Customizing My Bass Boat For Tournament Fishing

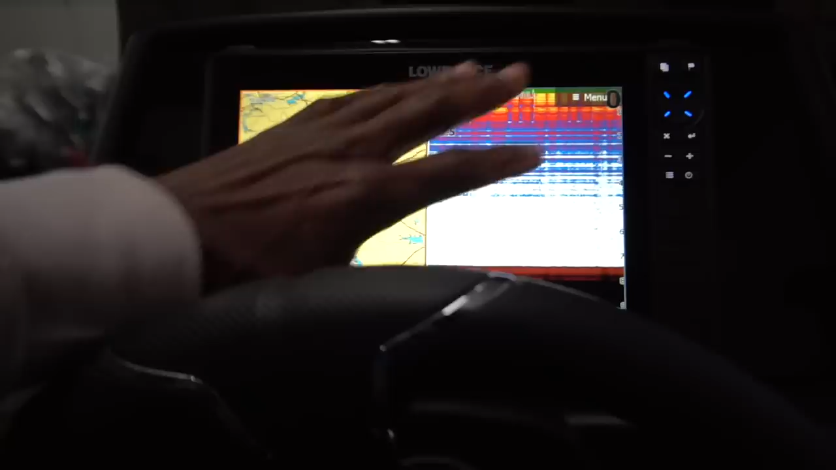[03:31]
or the graph so if you're a person if you're a
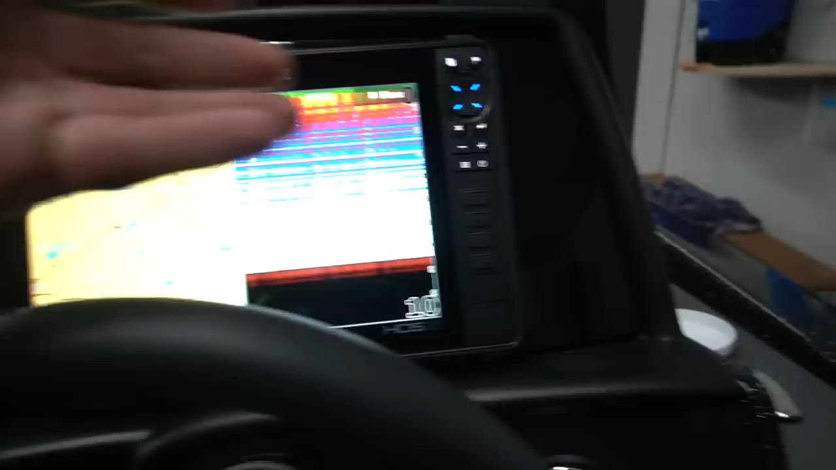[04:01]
no miles per hour no no rpm gauge none of that no tack at all I
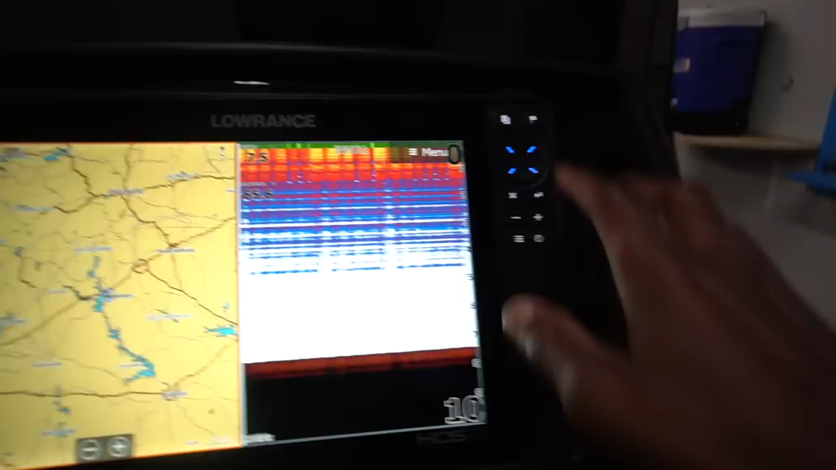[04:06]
can actually go into my unit here uh where do I go Paul I go to you can go to your gauges here or you can either just